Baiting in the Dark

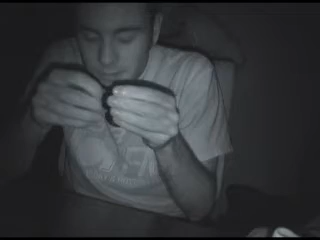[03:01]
I hate it when that happens. Ah, jeez, hang on. Keep trying, Bucket. Wait, okay, where's the hook? Okay, it's wrong. The hook should still be in your hand. Yeah, no, no, I know it's still in my hand, but I was looking for the sharp end. He's got the hook, uh, held it with his right hand, and he's using his left hand to try to get the worm on the second side. But it keeps, it keeps moving around. You gotta start being forceful with it, Bucket. Stop being so dainty.
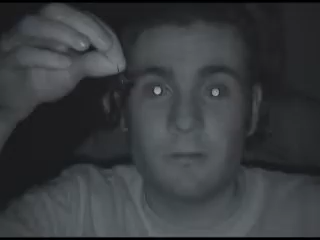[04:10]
He's got one. That's awkward. He has got one hook baited. I just figured once we got to the normal baiting dialogue, you would hop right on. Yeah, that's funny, Todd. What are you talking about? Keep baiting. I am. He's on to worm number two. Ow. Okay. Oh, oh, ew.
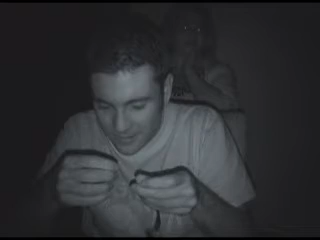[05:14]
Ellen, I like your advice. It's good. Tell them to get to a rhythm. It's good to have a female advice when it's baiting in the dark.
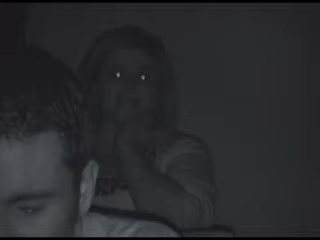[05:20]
You should probably help them out. Yeah, good motivation, Bucket. Take matters from your own hands. Okay. Slow and steady wins the race. Slow and steady wins the race. He's got the front end of worm number three in. He's trying to hook the back now. There we go. Now we're hooking. These are ridiculous. Okay. We're not the ones hooking worms in the dark. Will you hurry up and finish this hot in here?
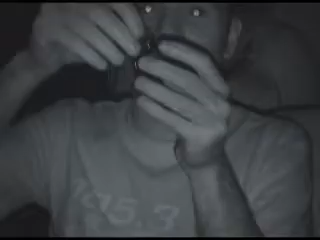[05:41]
Oh, he's got three. I got three. He's starting to figure it out. He's doing great optics.
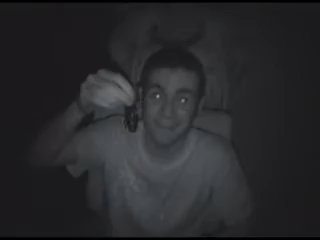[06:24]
Bucket, you've got four down. Four! Bucket, you're so close. Just one more.
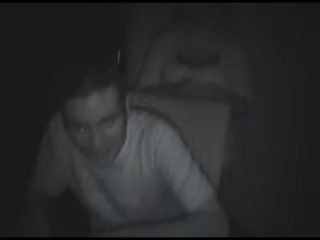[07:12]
He's doing that, Bucket. I feel so gross. No. No. Worms. Okay, let me tell you this right now. Worms, like, when you can see them and you're handling them, it's not as bad as when it's dark. Yeah, imagine the fear of all of a sudden reaching out. He's grabbed a slimy worm off the table and now he's trying to poke it. And he's baiting the actual worm.